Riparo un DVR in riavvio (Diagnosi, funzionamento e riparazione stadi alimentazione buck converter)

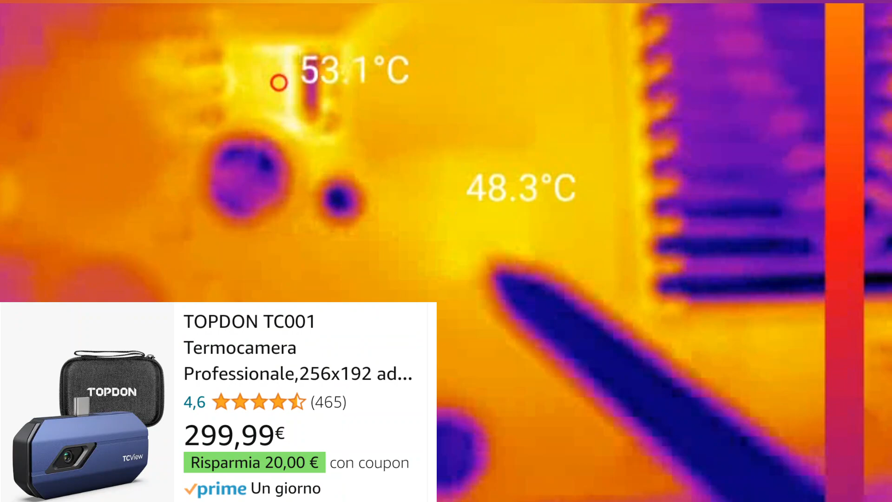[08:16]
che ci permette di individuare immediatamente i componenti che si stanno surriscaldando troppo e che quindi risultano in cortocircuito nel
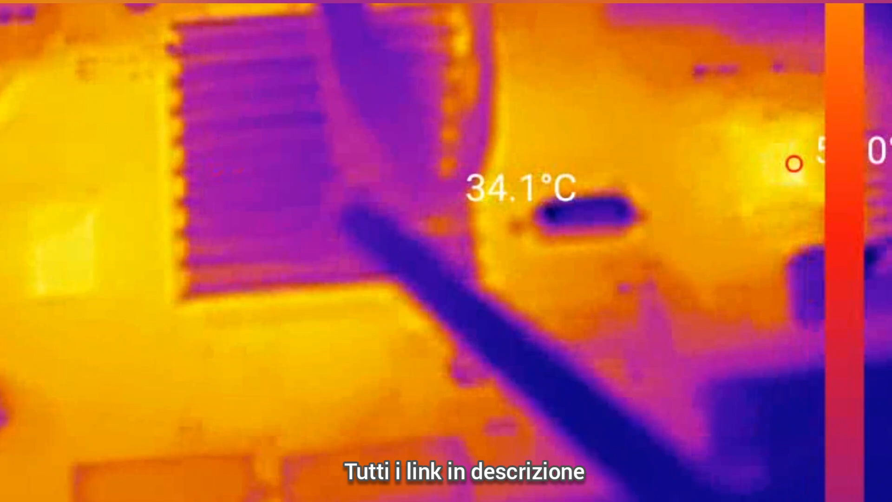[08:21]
mio caso non abbiamo nessun cortocircuito perché una temperatura di
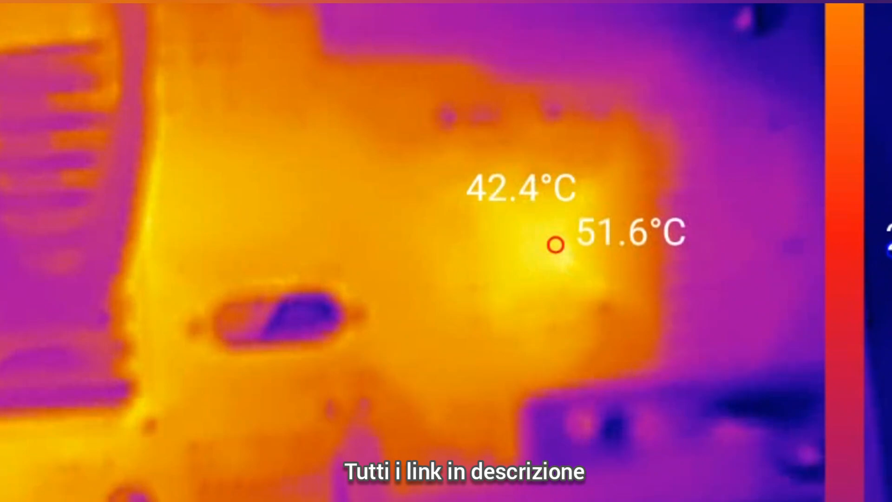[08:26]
50 gradi è considerata normale per un componente di potenza un corto in
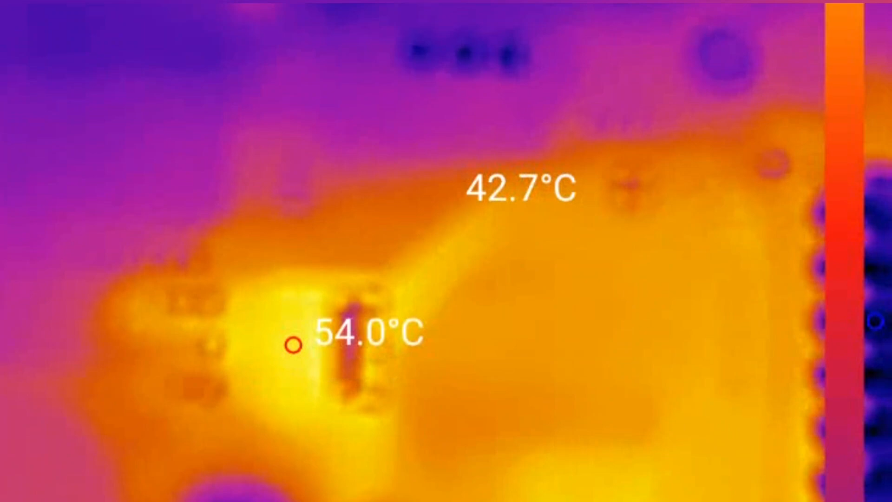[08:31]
genere si colloca sui 100 gradi o più con